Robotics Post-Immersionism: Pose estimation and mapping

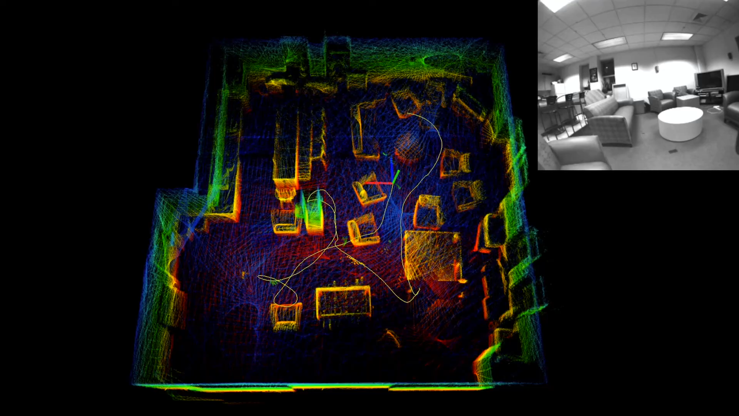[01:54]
I was holding the sensor pack and flipping it around. The color points here are the map or the registered lidar data.
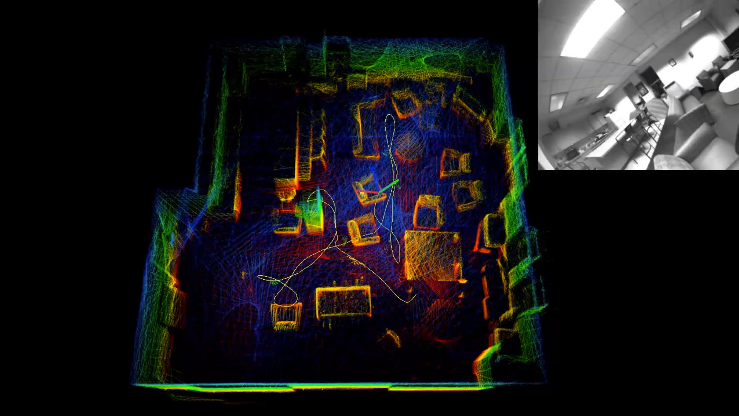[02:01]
The corner frame is where the sensor is.
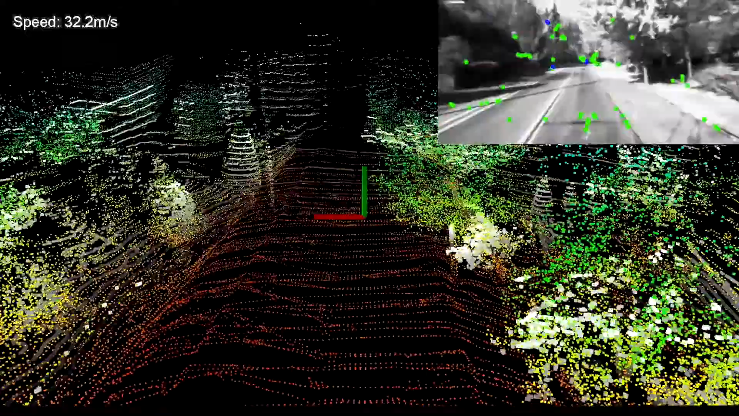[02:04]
We drove a car with the sensor mounted on top, far beyond the speed limit.
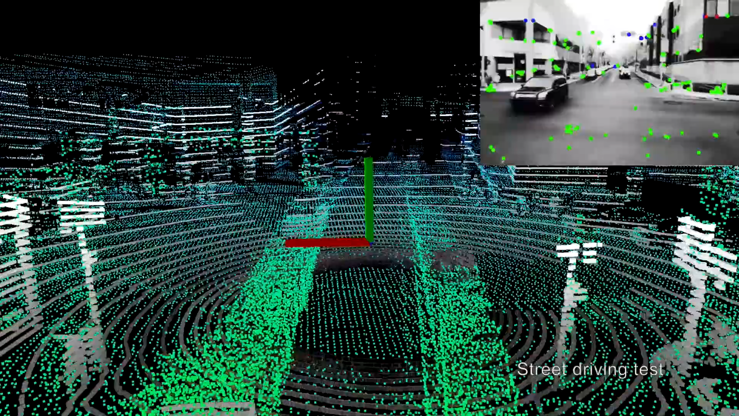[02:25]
We drove a vehicle with the sensors mounted on the roof.
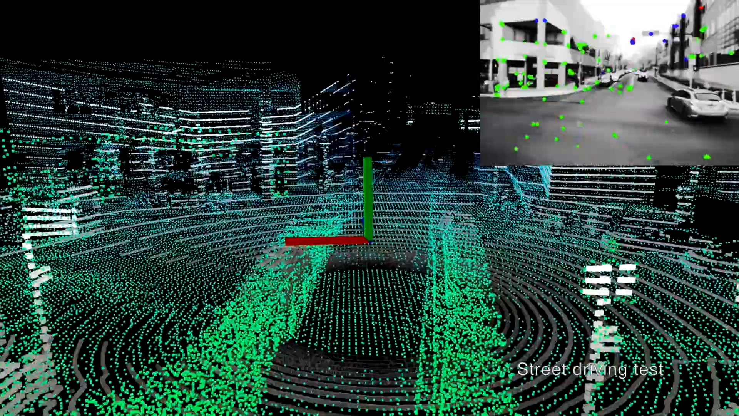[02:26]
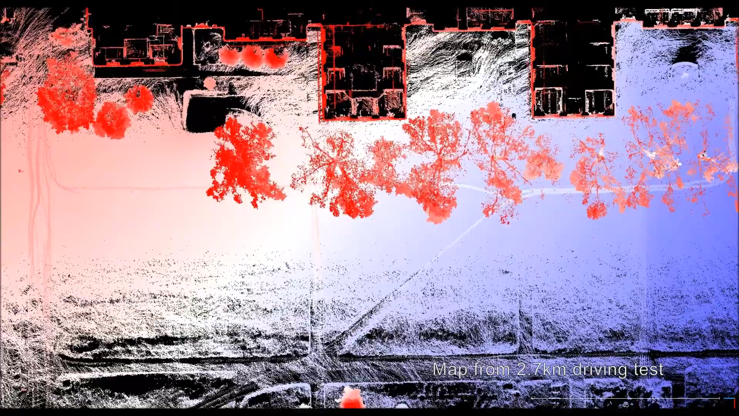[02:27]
And we drove it around the city of Pittsburgh.
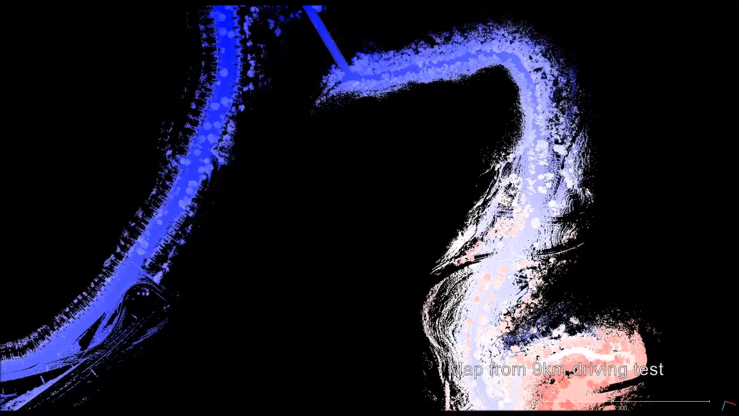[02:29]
We drove it in a vegetarian environment. We drove it in an urban environment with cars passing by.
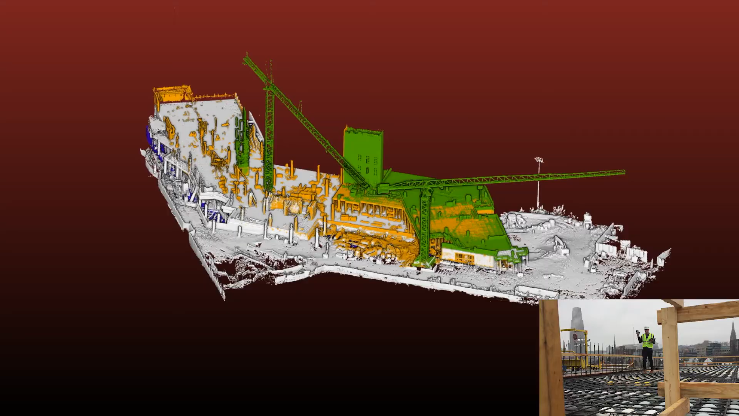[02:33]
Then we mapped this construction site.